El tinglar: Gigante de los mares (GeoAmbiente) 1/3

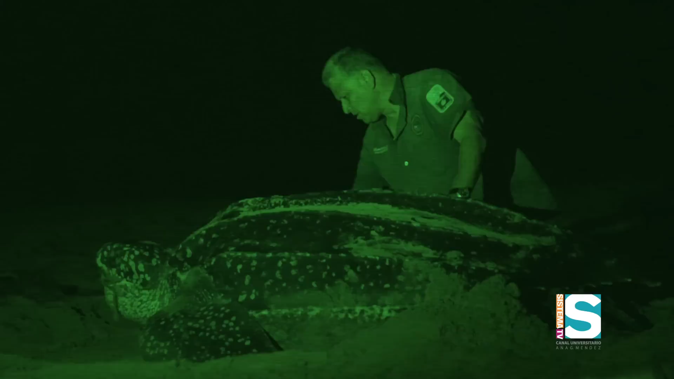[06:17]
La hembra del tinglar alcanza su etapa reproductiva de los siete años en adelante.
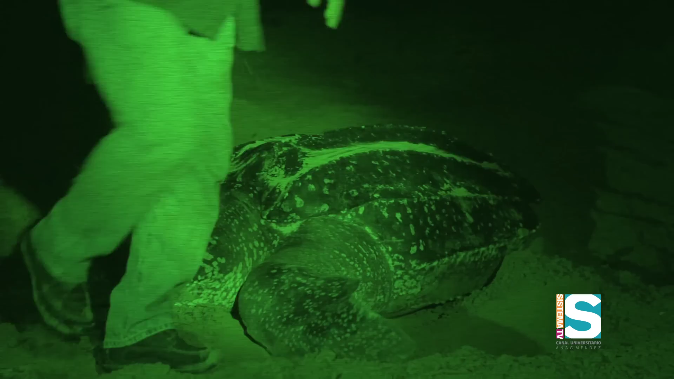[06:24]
De acuerdo a las observaciones de los especialistas de este proyecto de conservación que comenzó en el 1985, durante la época de anidaje,
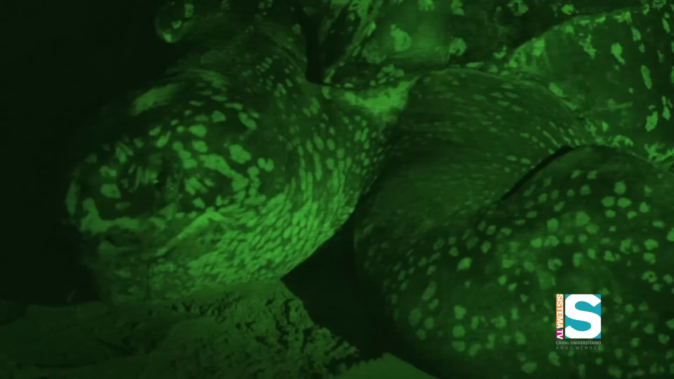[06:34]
llegan a desovar cada nueve noches hasta un máximo de cuatro veces por temporada.
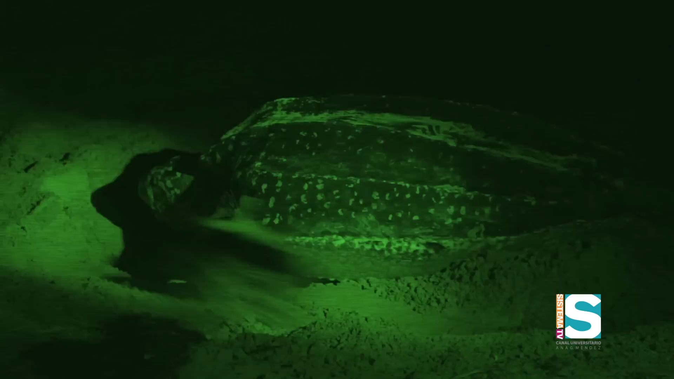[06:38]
Sin prisa, pero sin pausa. Con sus patas traseras como única herramienta,
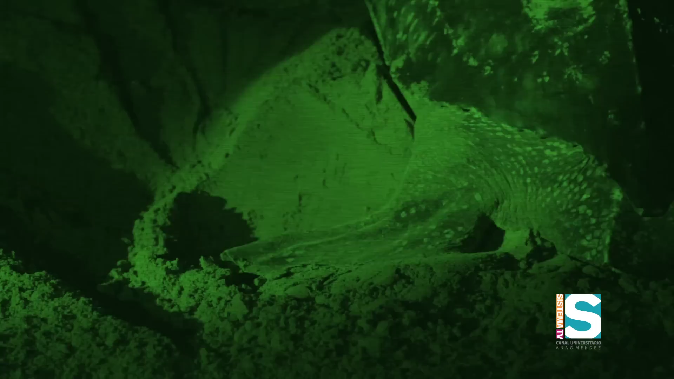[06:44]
la precisión y la sabiduría con que la hembra del tinglar construye su nido es digna de admiración. Una vez ella sale del agua, va a subir hasta la parte más alta de la playa. Una vez subida a la parte más alta de la playa, con las aletas del frente,
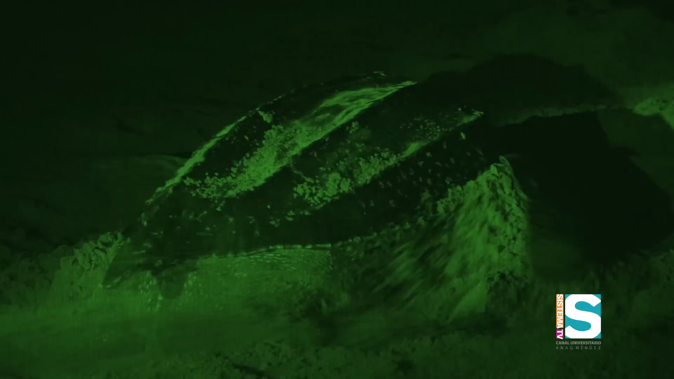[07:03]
ella va a empezar a hacer lo que nosotros le llamamos la fosa corporal, que va a ser la camita para ella acomodar su cuerpo. Una vez ella con las aletas, hace esa área de la fosa,
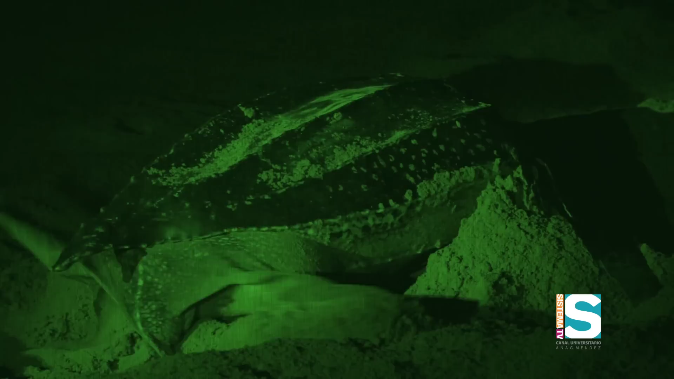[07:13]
acomoda su cuerpo y con las patas traseras, entonces va a comenzar a hacer el hueco en la arena. El hueco ya lo hace aproximadamente de tres pies de profundidad, con una forma como sería como una vasija o como una bombilla,
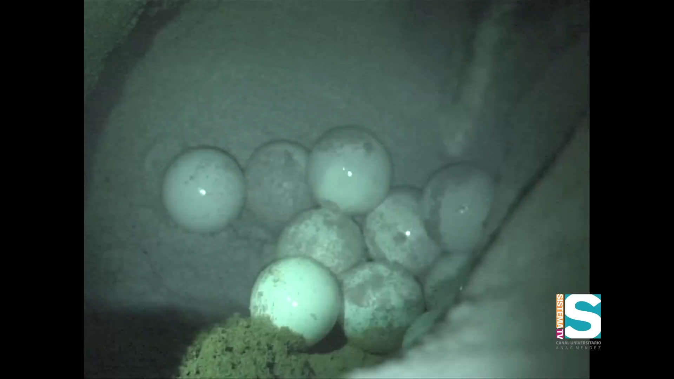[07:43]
Los huevos normales miden alrededor de unas dos pulgadas de diámetro.